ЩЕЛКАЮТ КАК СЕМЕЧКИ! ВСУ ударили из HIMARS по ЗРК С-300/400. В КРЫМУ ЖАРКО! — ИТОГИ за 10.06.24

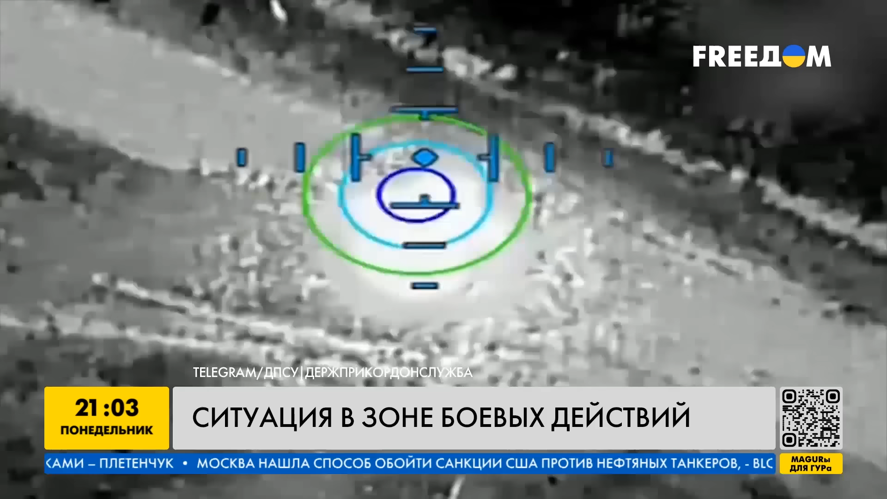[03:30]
Там ее заметили украинские защитники, после чего нанесли по ней удар дроном. Другую же технику солдаты РФ пытались скрыть в лесу, однако операторы беспилотника смогли уничтожить и ее.
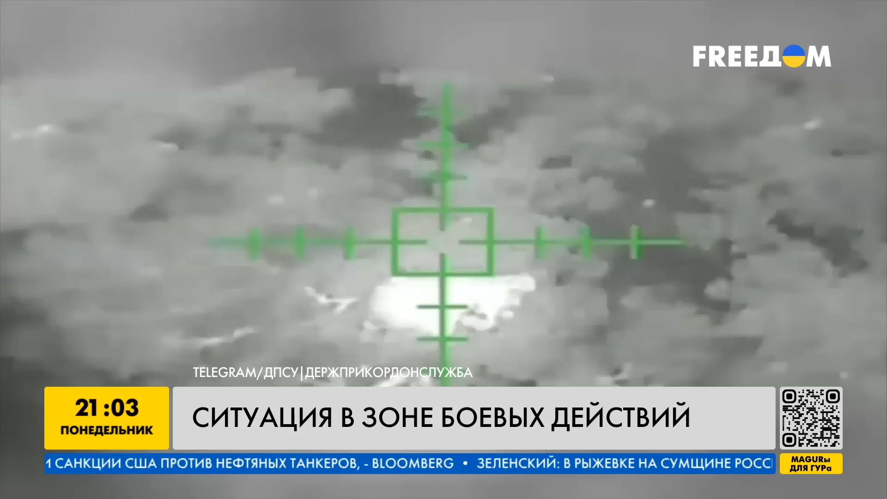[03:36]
Тем временем российская армия попыталась реализовать провокацию в Сумской области.